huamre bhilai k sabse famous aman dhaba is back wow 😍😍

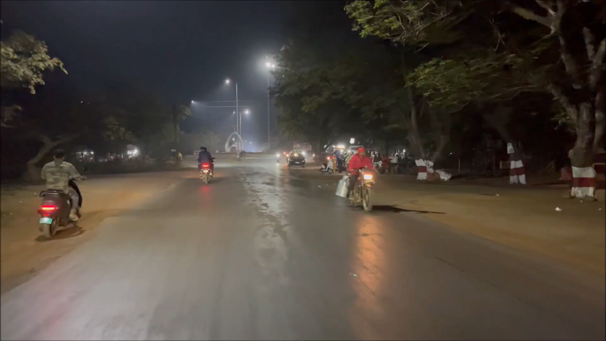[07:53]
गाइस अभी हम लोग निकल गए हैं घर जाने के लिए, हम लोग घर जाने के लिए निकल गए, अब हम जा रहे हैं घर। पता नहीं कब पहुँचेंगे, बहुत ठंड लगा है इसलिए।
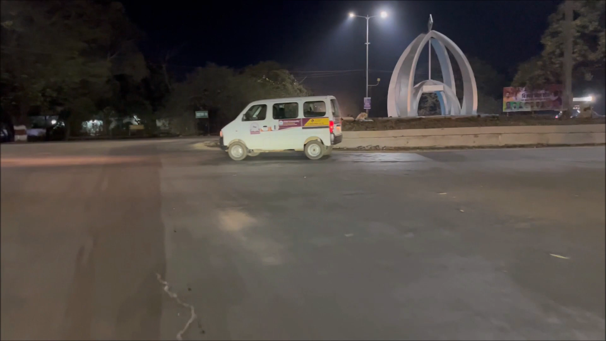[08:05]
ये लोग पता नहीं बिना जैकेट से कैसे घूम रहे हैं, मैं बिल्कुल एकदम मोटा सा जैकेट पहनी हूँ। तो हम इसको एंट्री वो देख वो नहीं पहन
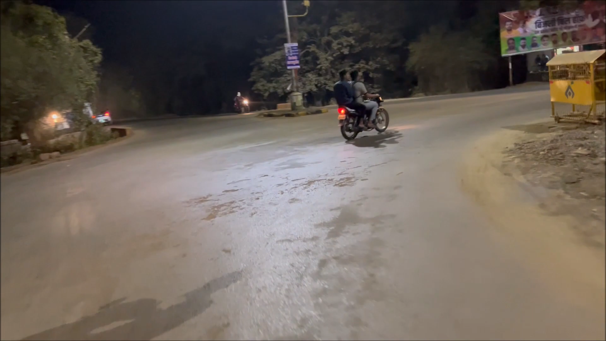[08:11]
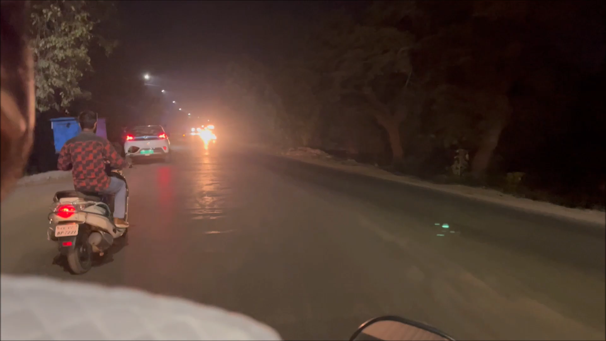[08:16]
जब सब इन दोनों इन लोग स्वेट शर्ट पहने